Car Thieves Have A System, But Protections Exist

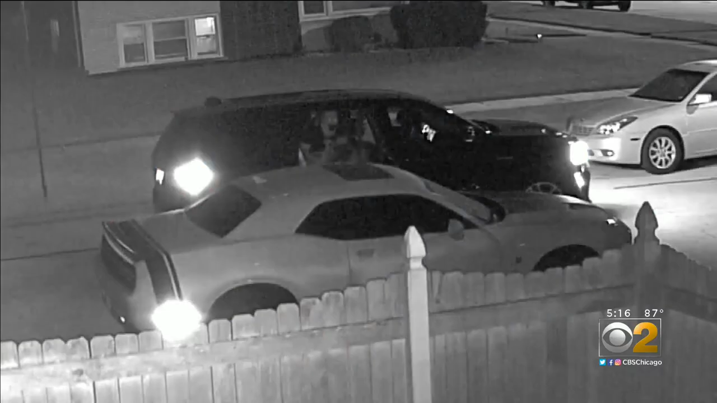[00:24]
six booms to be exact as would be thieves in this SUV failed to break Robert Swin's Dodge Challenger window in Oak Lawn
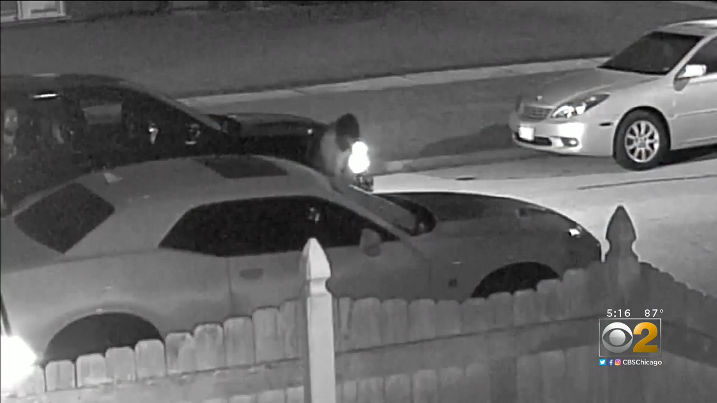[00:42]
person takes a picture of something in the front windshield then they walk back to the door only to return to the dashboard again another flash once I saw that I knew it was going on with my daughter's car they use the vin number to